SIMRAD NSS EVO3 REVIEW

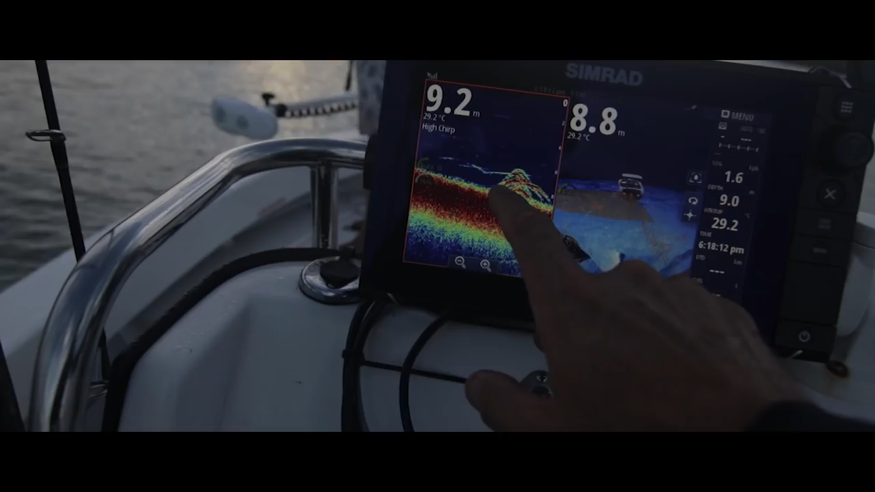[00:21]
On screen: water 29.2°C
We started off with the NSS Evo 2s and then we were able to upgrade to the NSS Evo 3s.
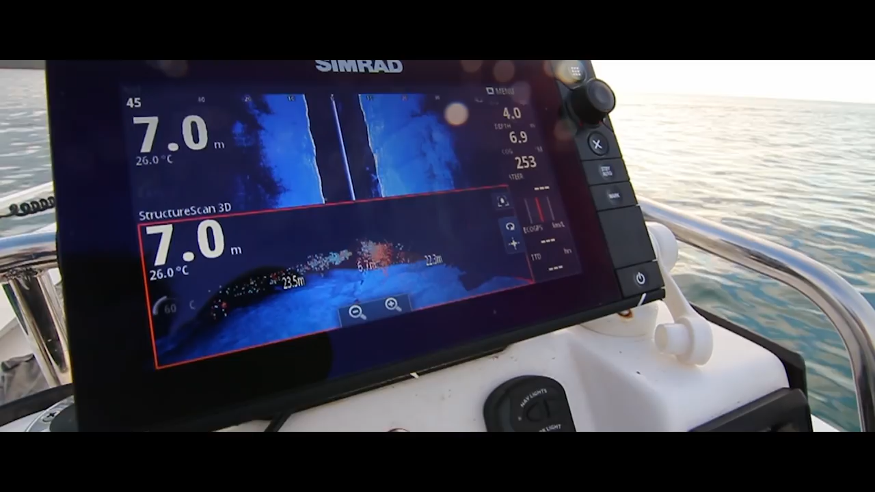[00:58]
On screen: water 26.0°C
we're able to take advantage of the extra power in that transducer to give us a better picture on the 2D image.
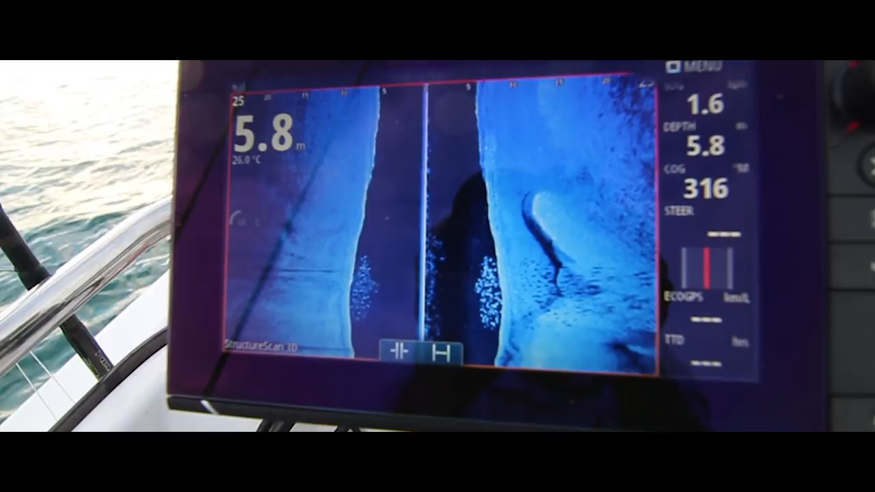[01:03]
On screen: depth 5.8 m
One of the other features in particular that we really like is the SolarMax HD display.